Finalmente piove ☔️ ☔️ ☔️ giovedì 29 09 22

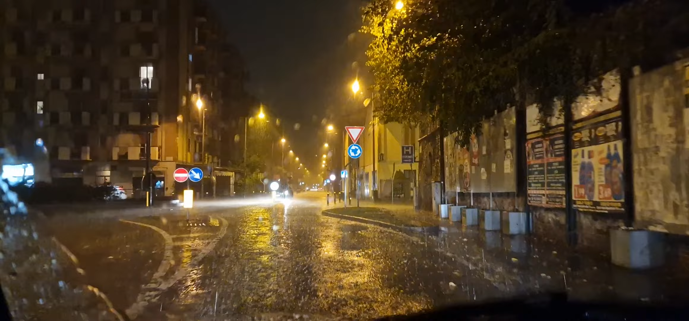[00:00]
ricomincia ancora, aveva smesso un minuto, due minuti, era smesso, adesso ricomincia di più. La macchina si vede un po' di più perché non è la moto, quindi ci si vede un po' di più.
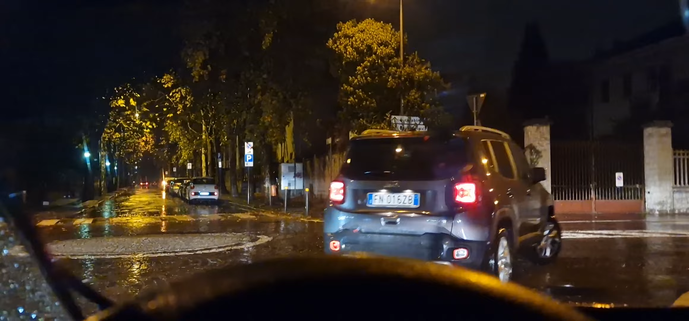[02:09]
Quando arriva un lampo piove di più. Mi va a passare, no, sono stronzo.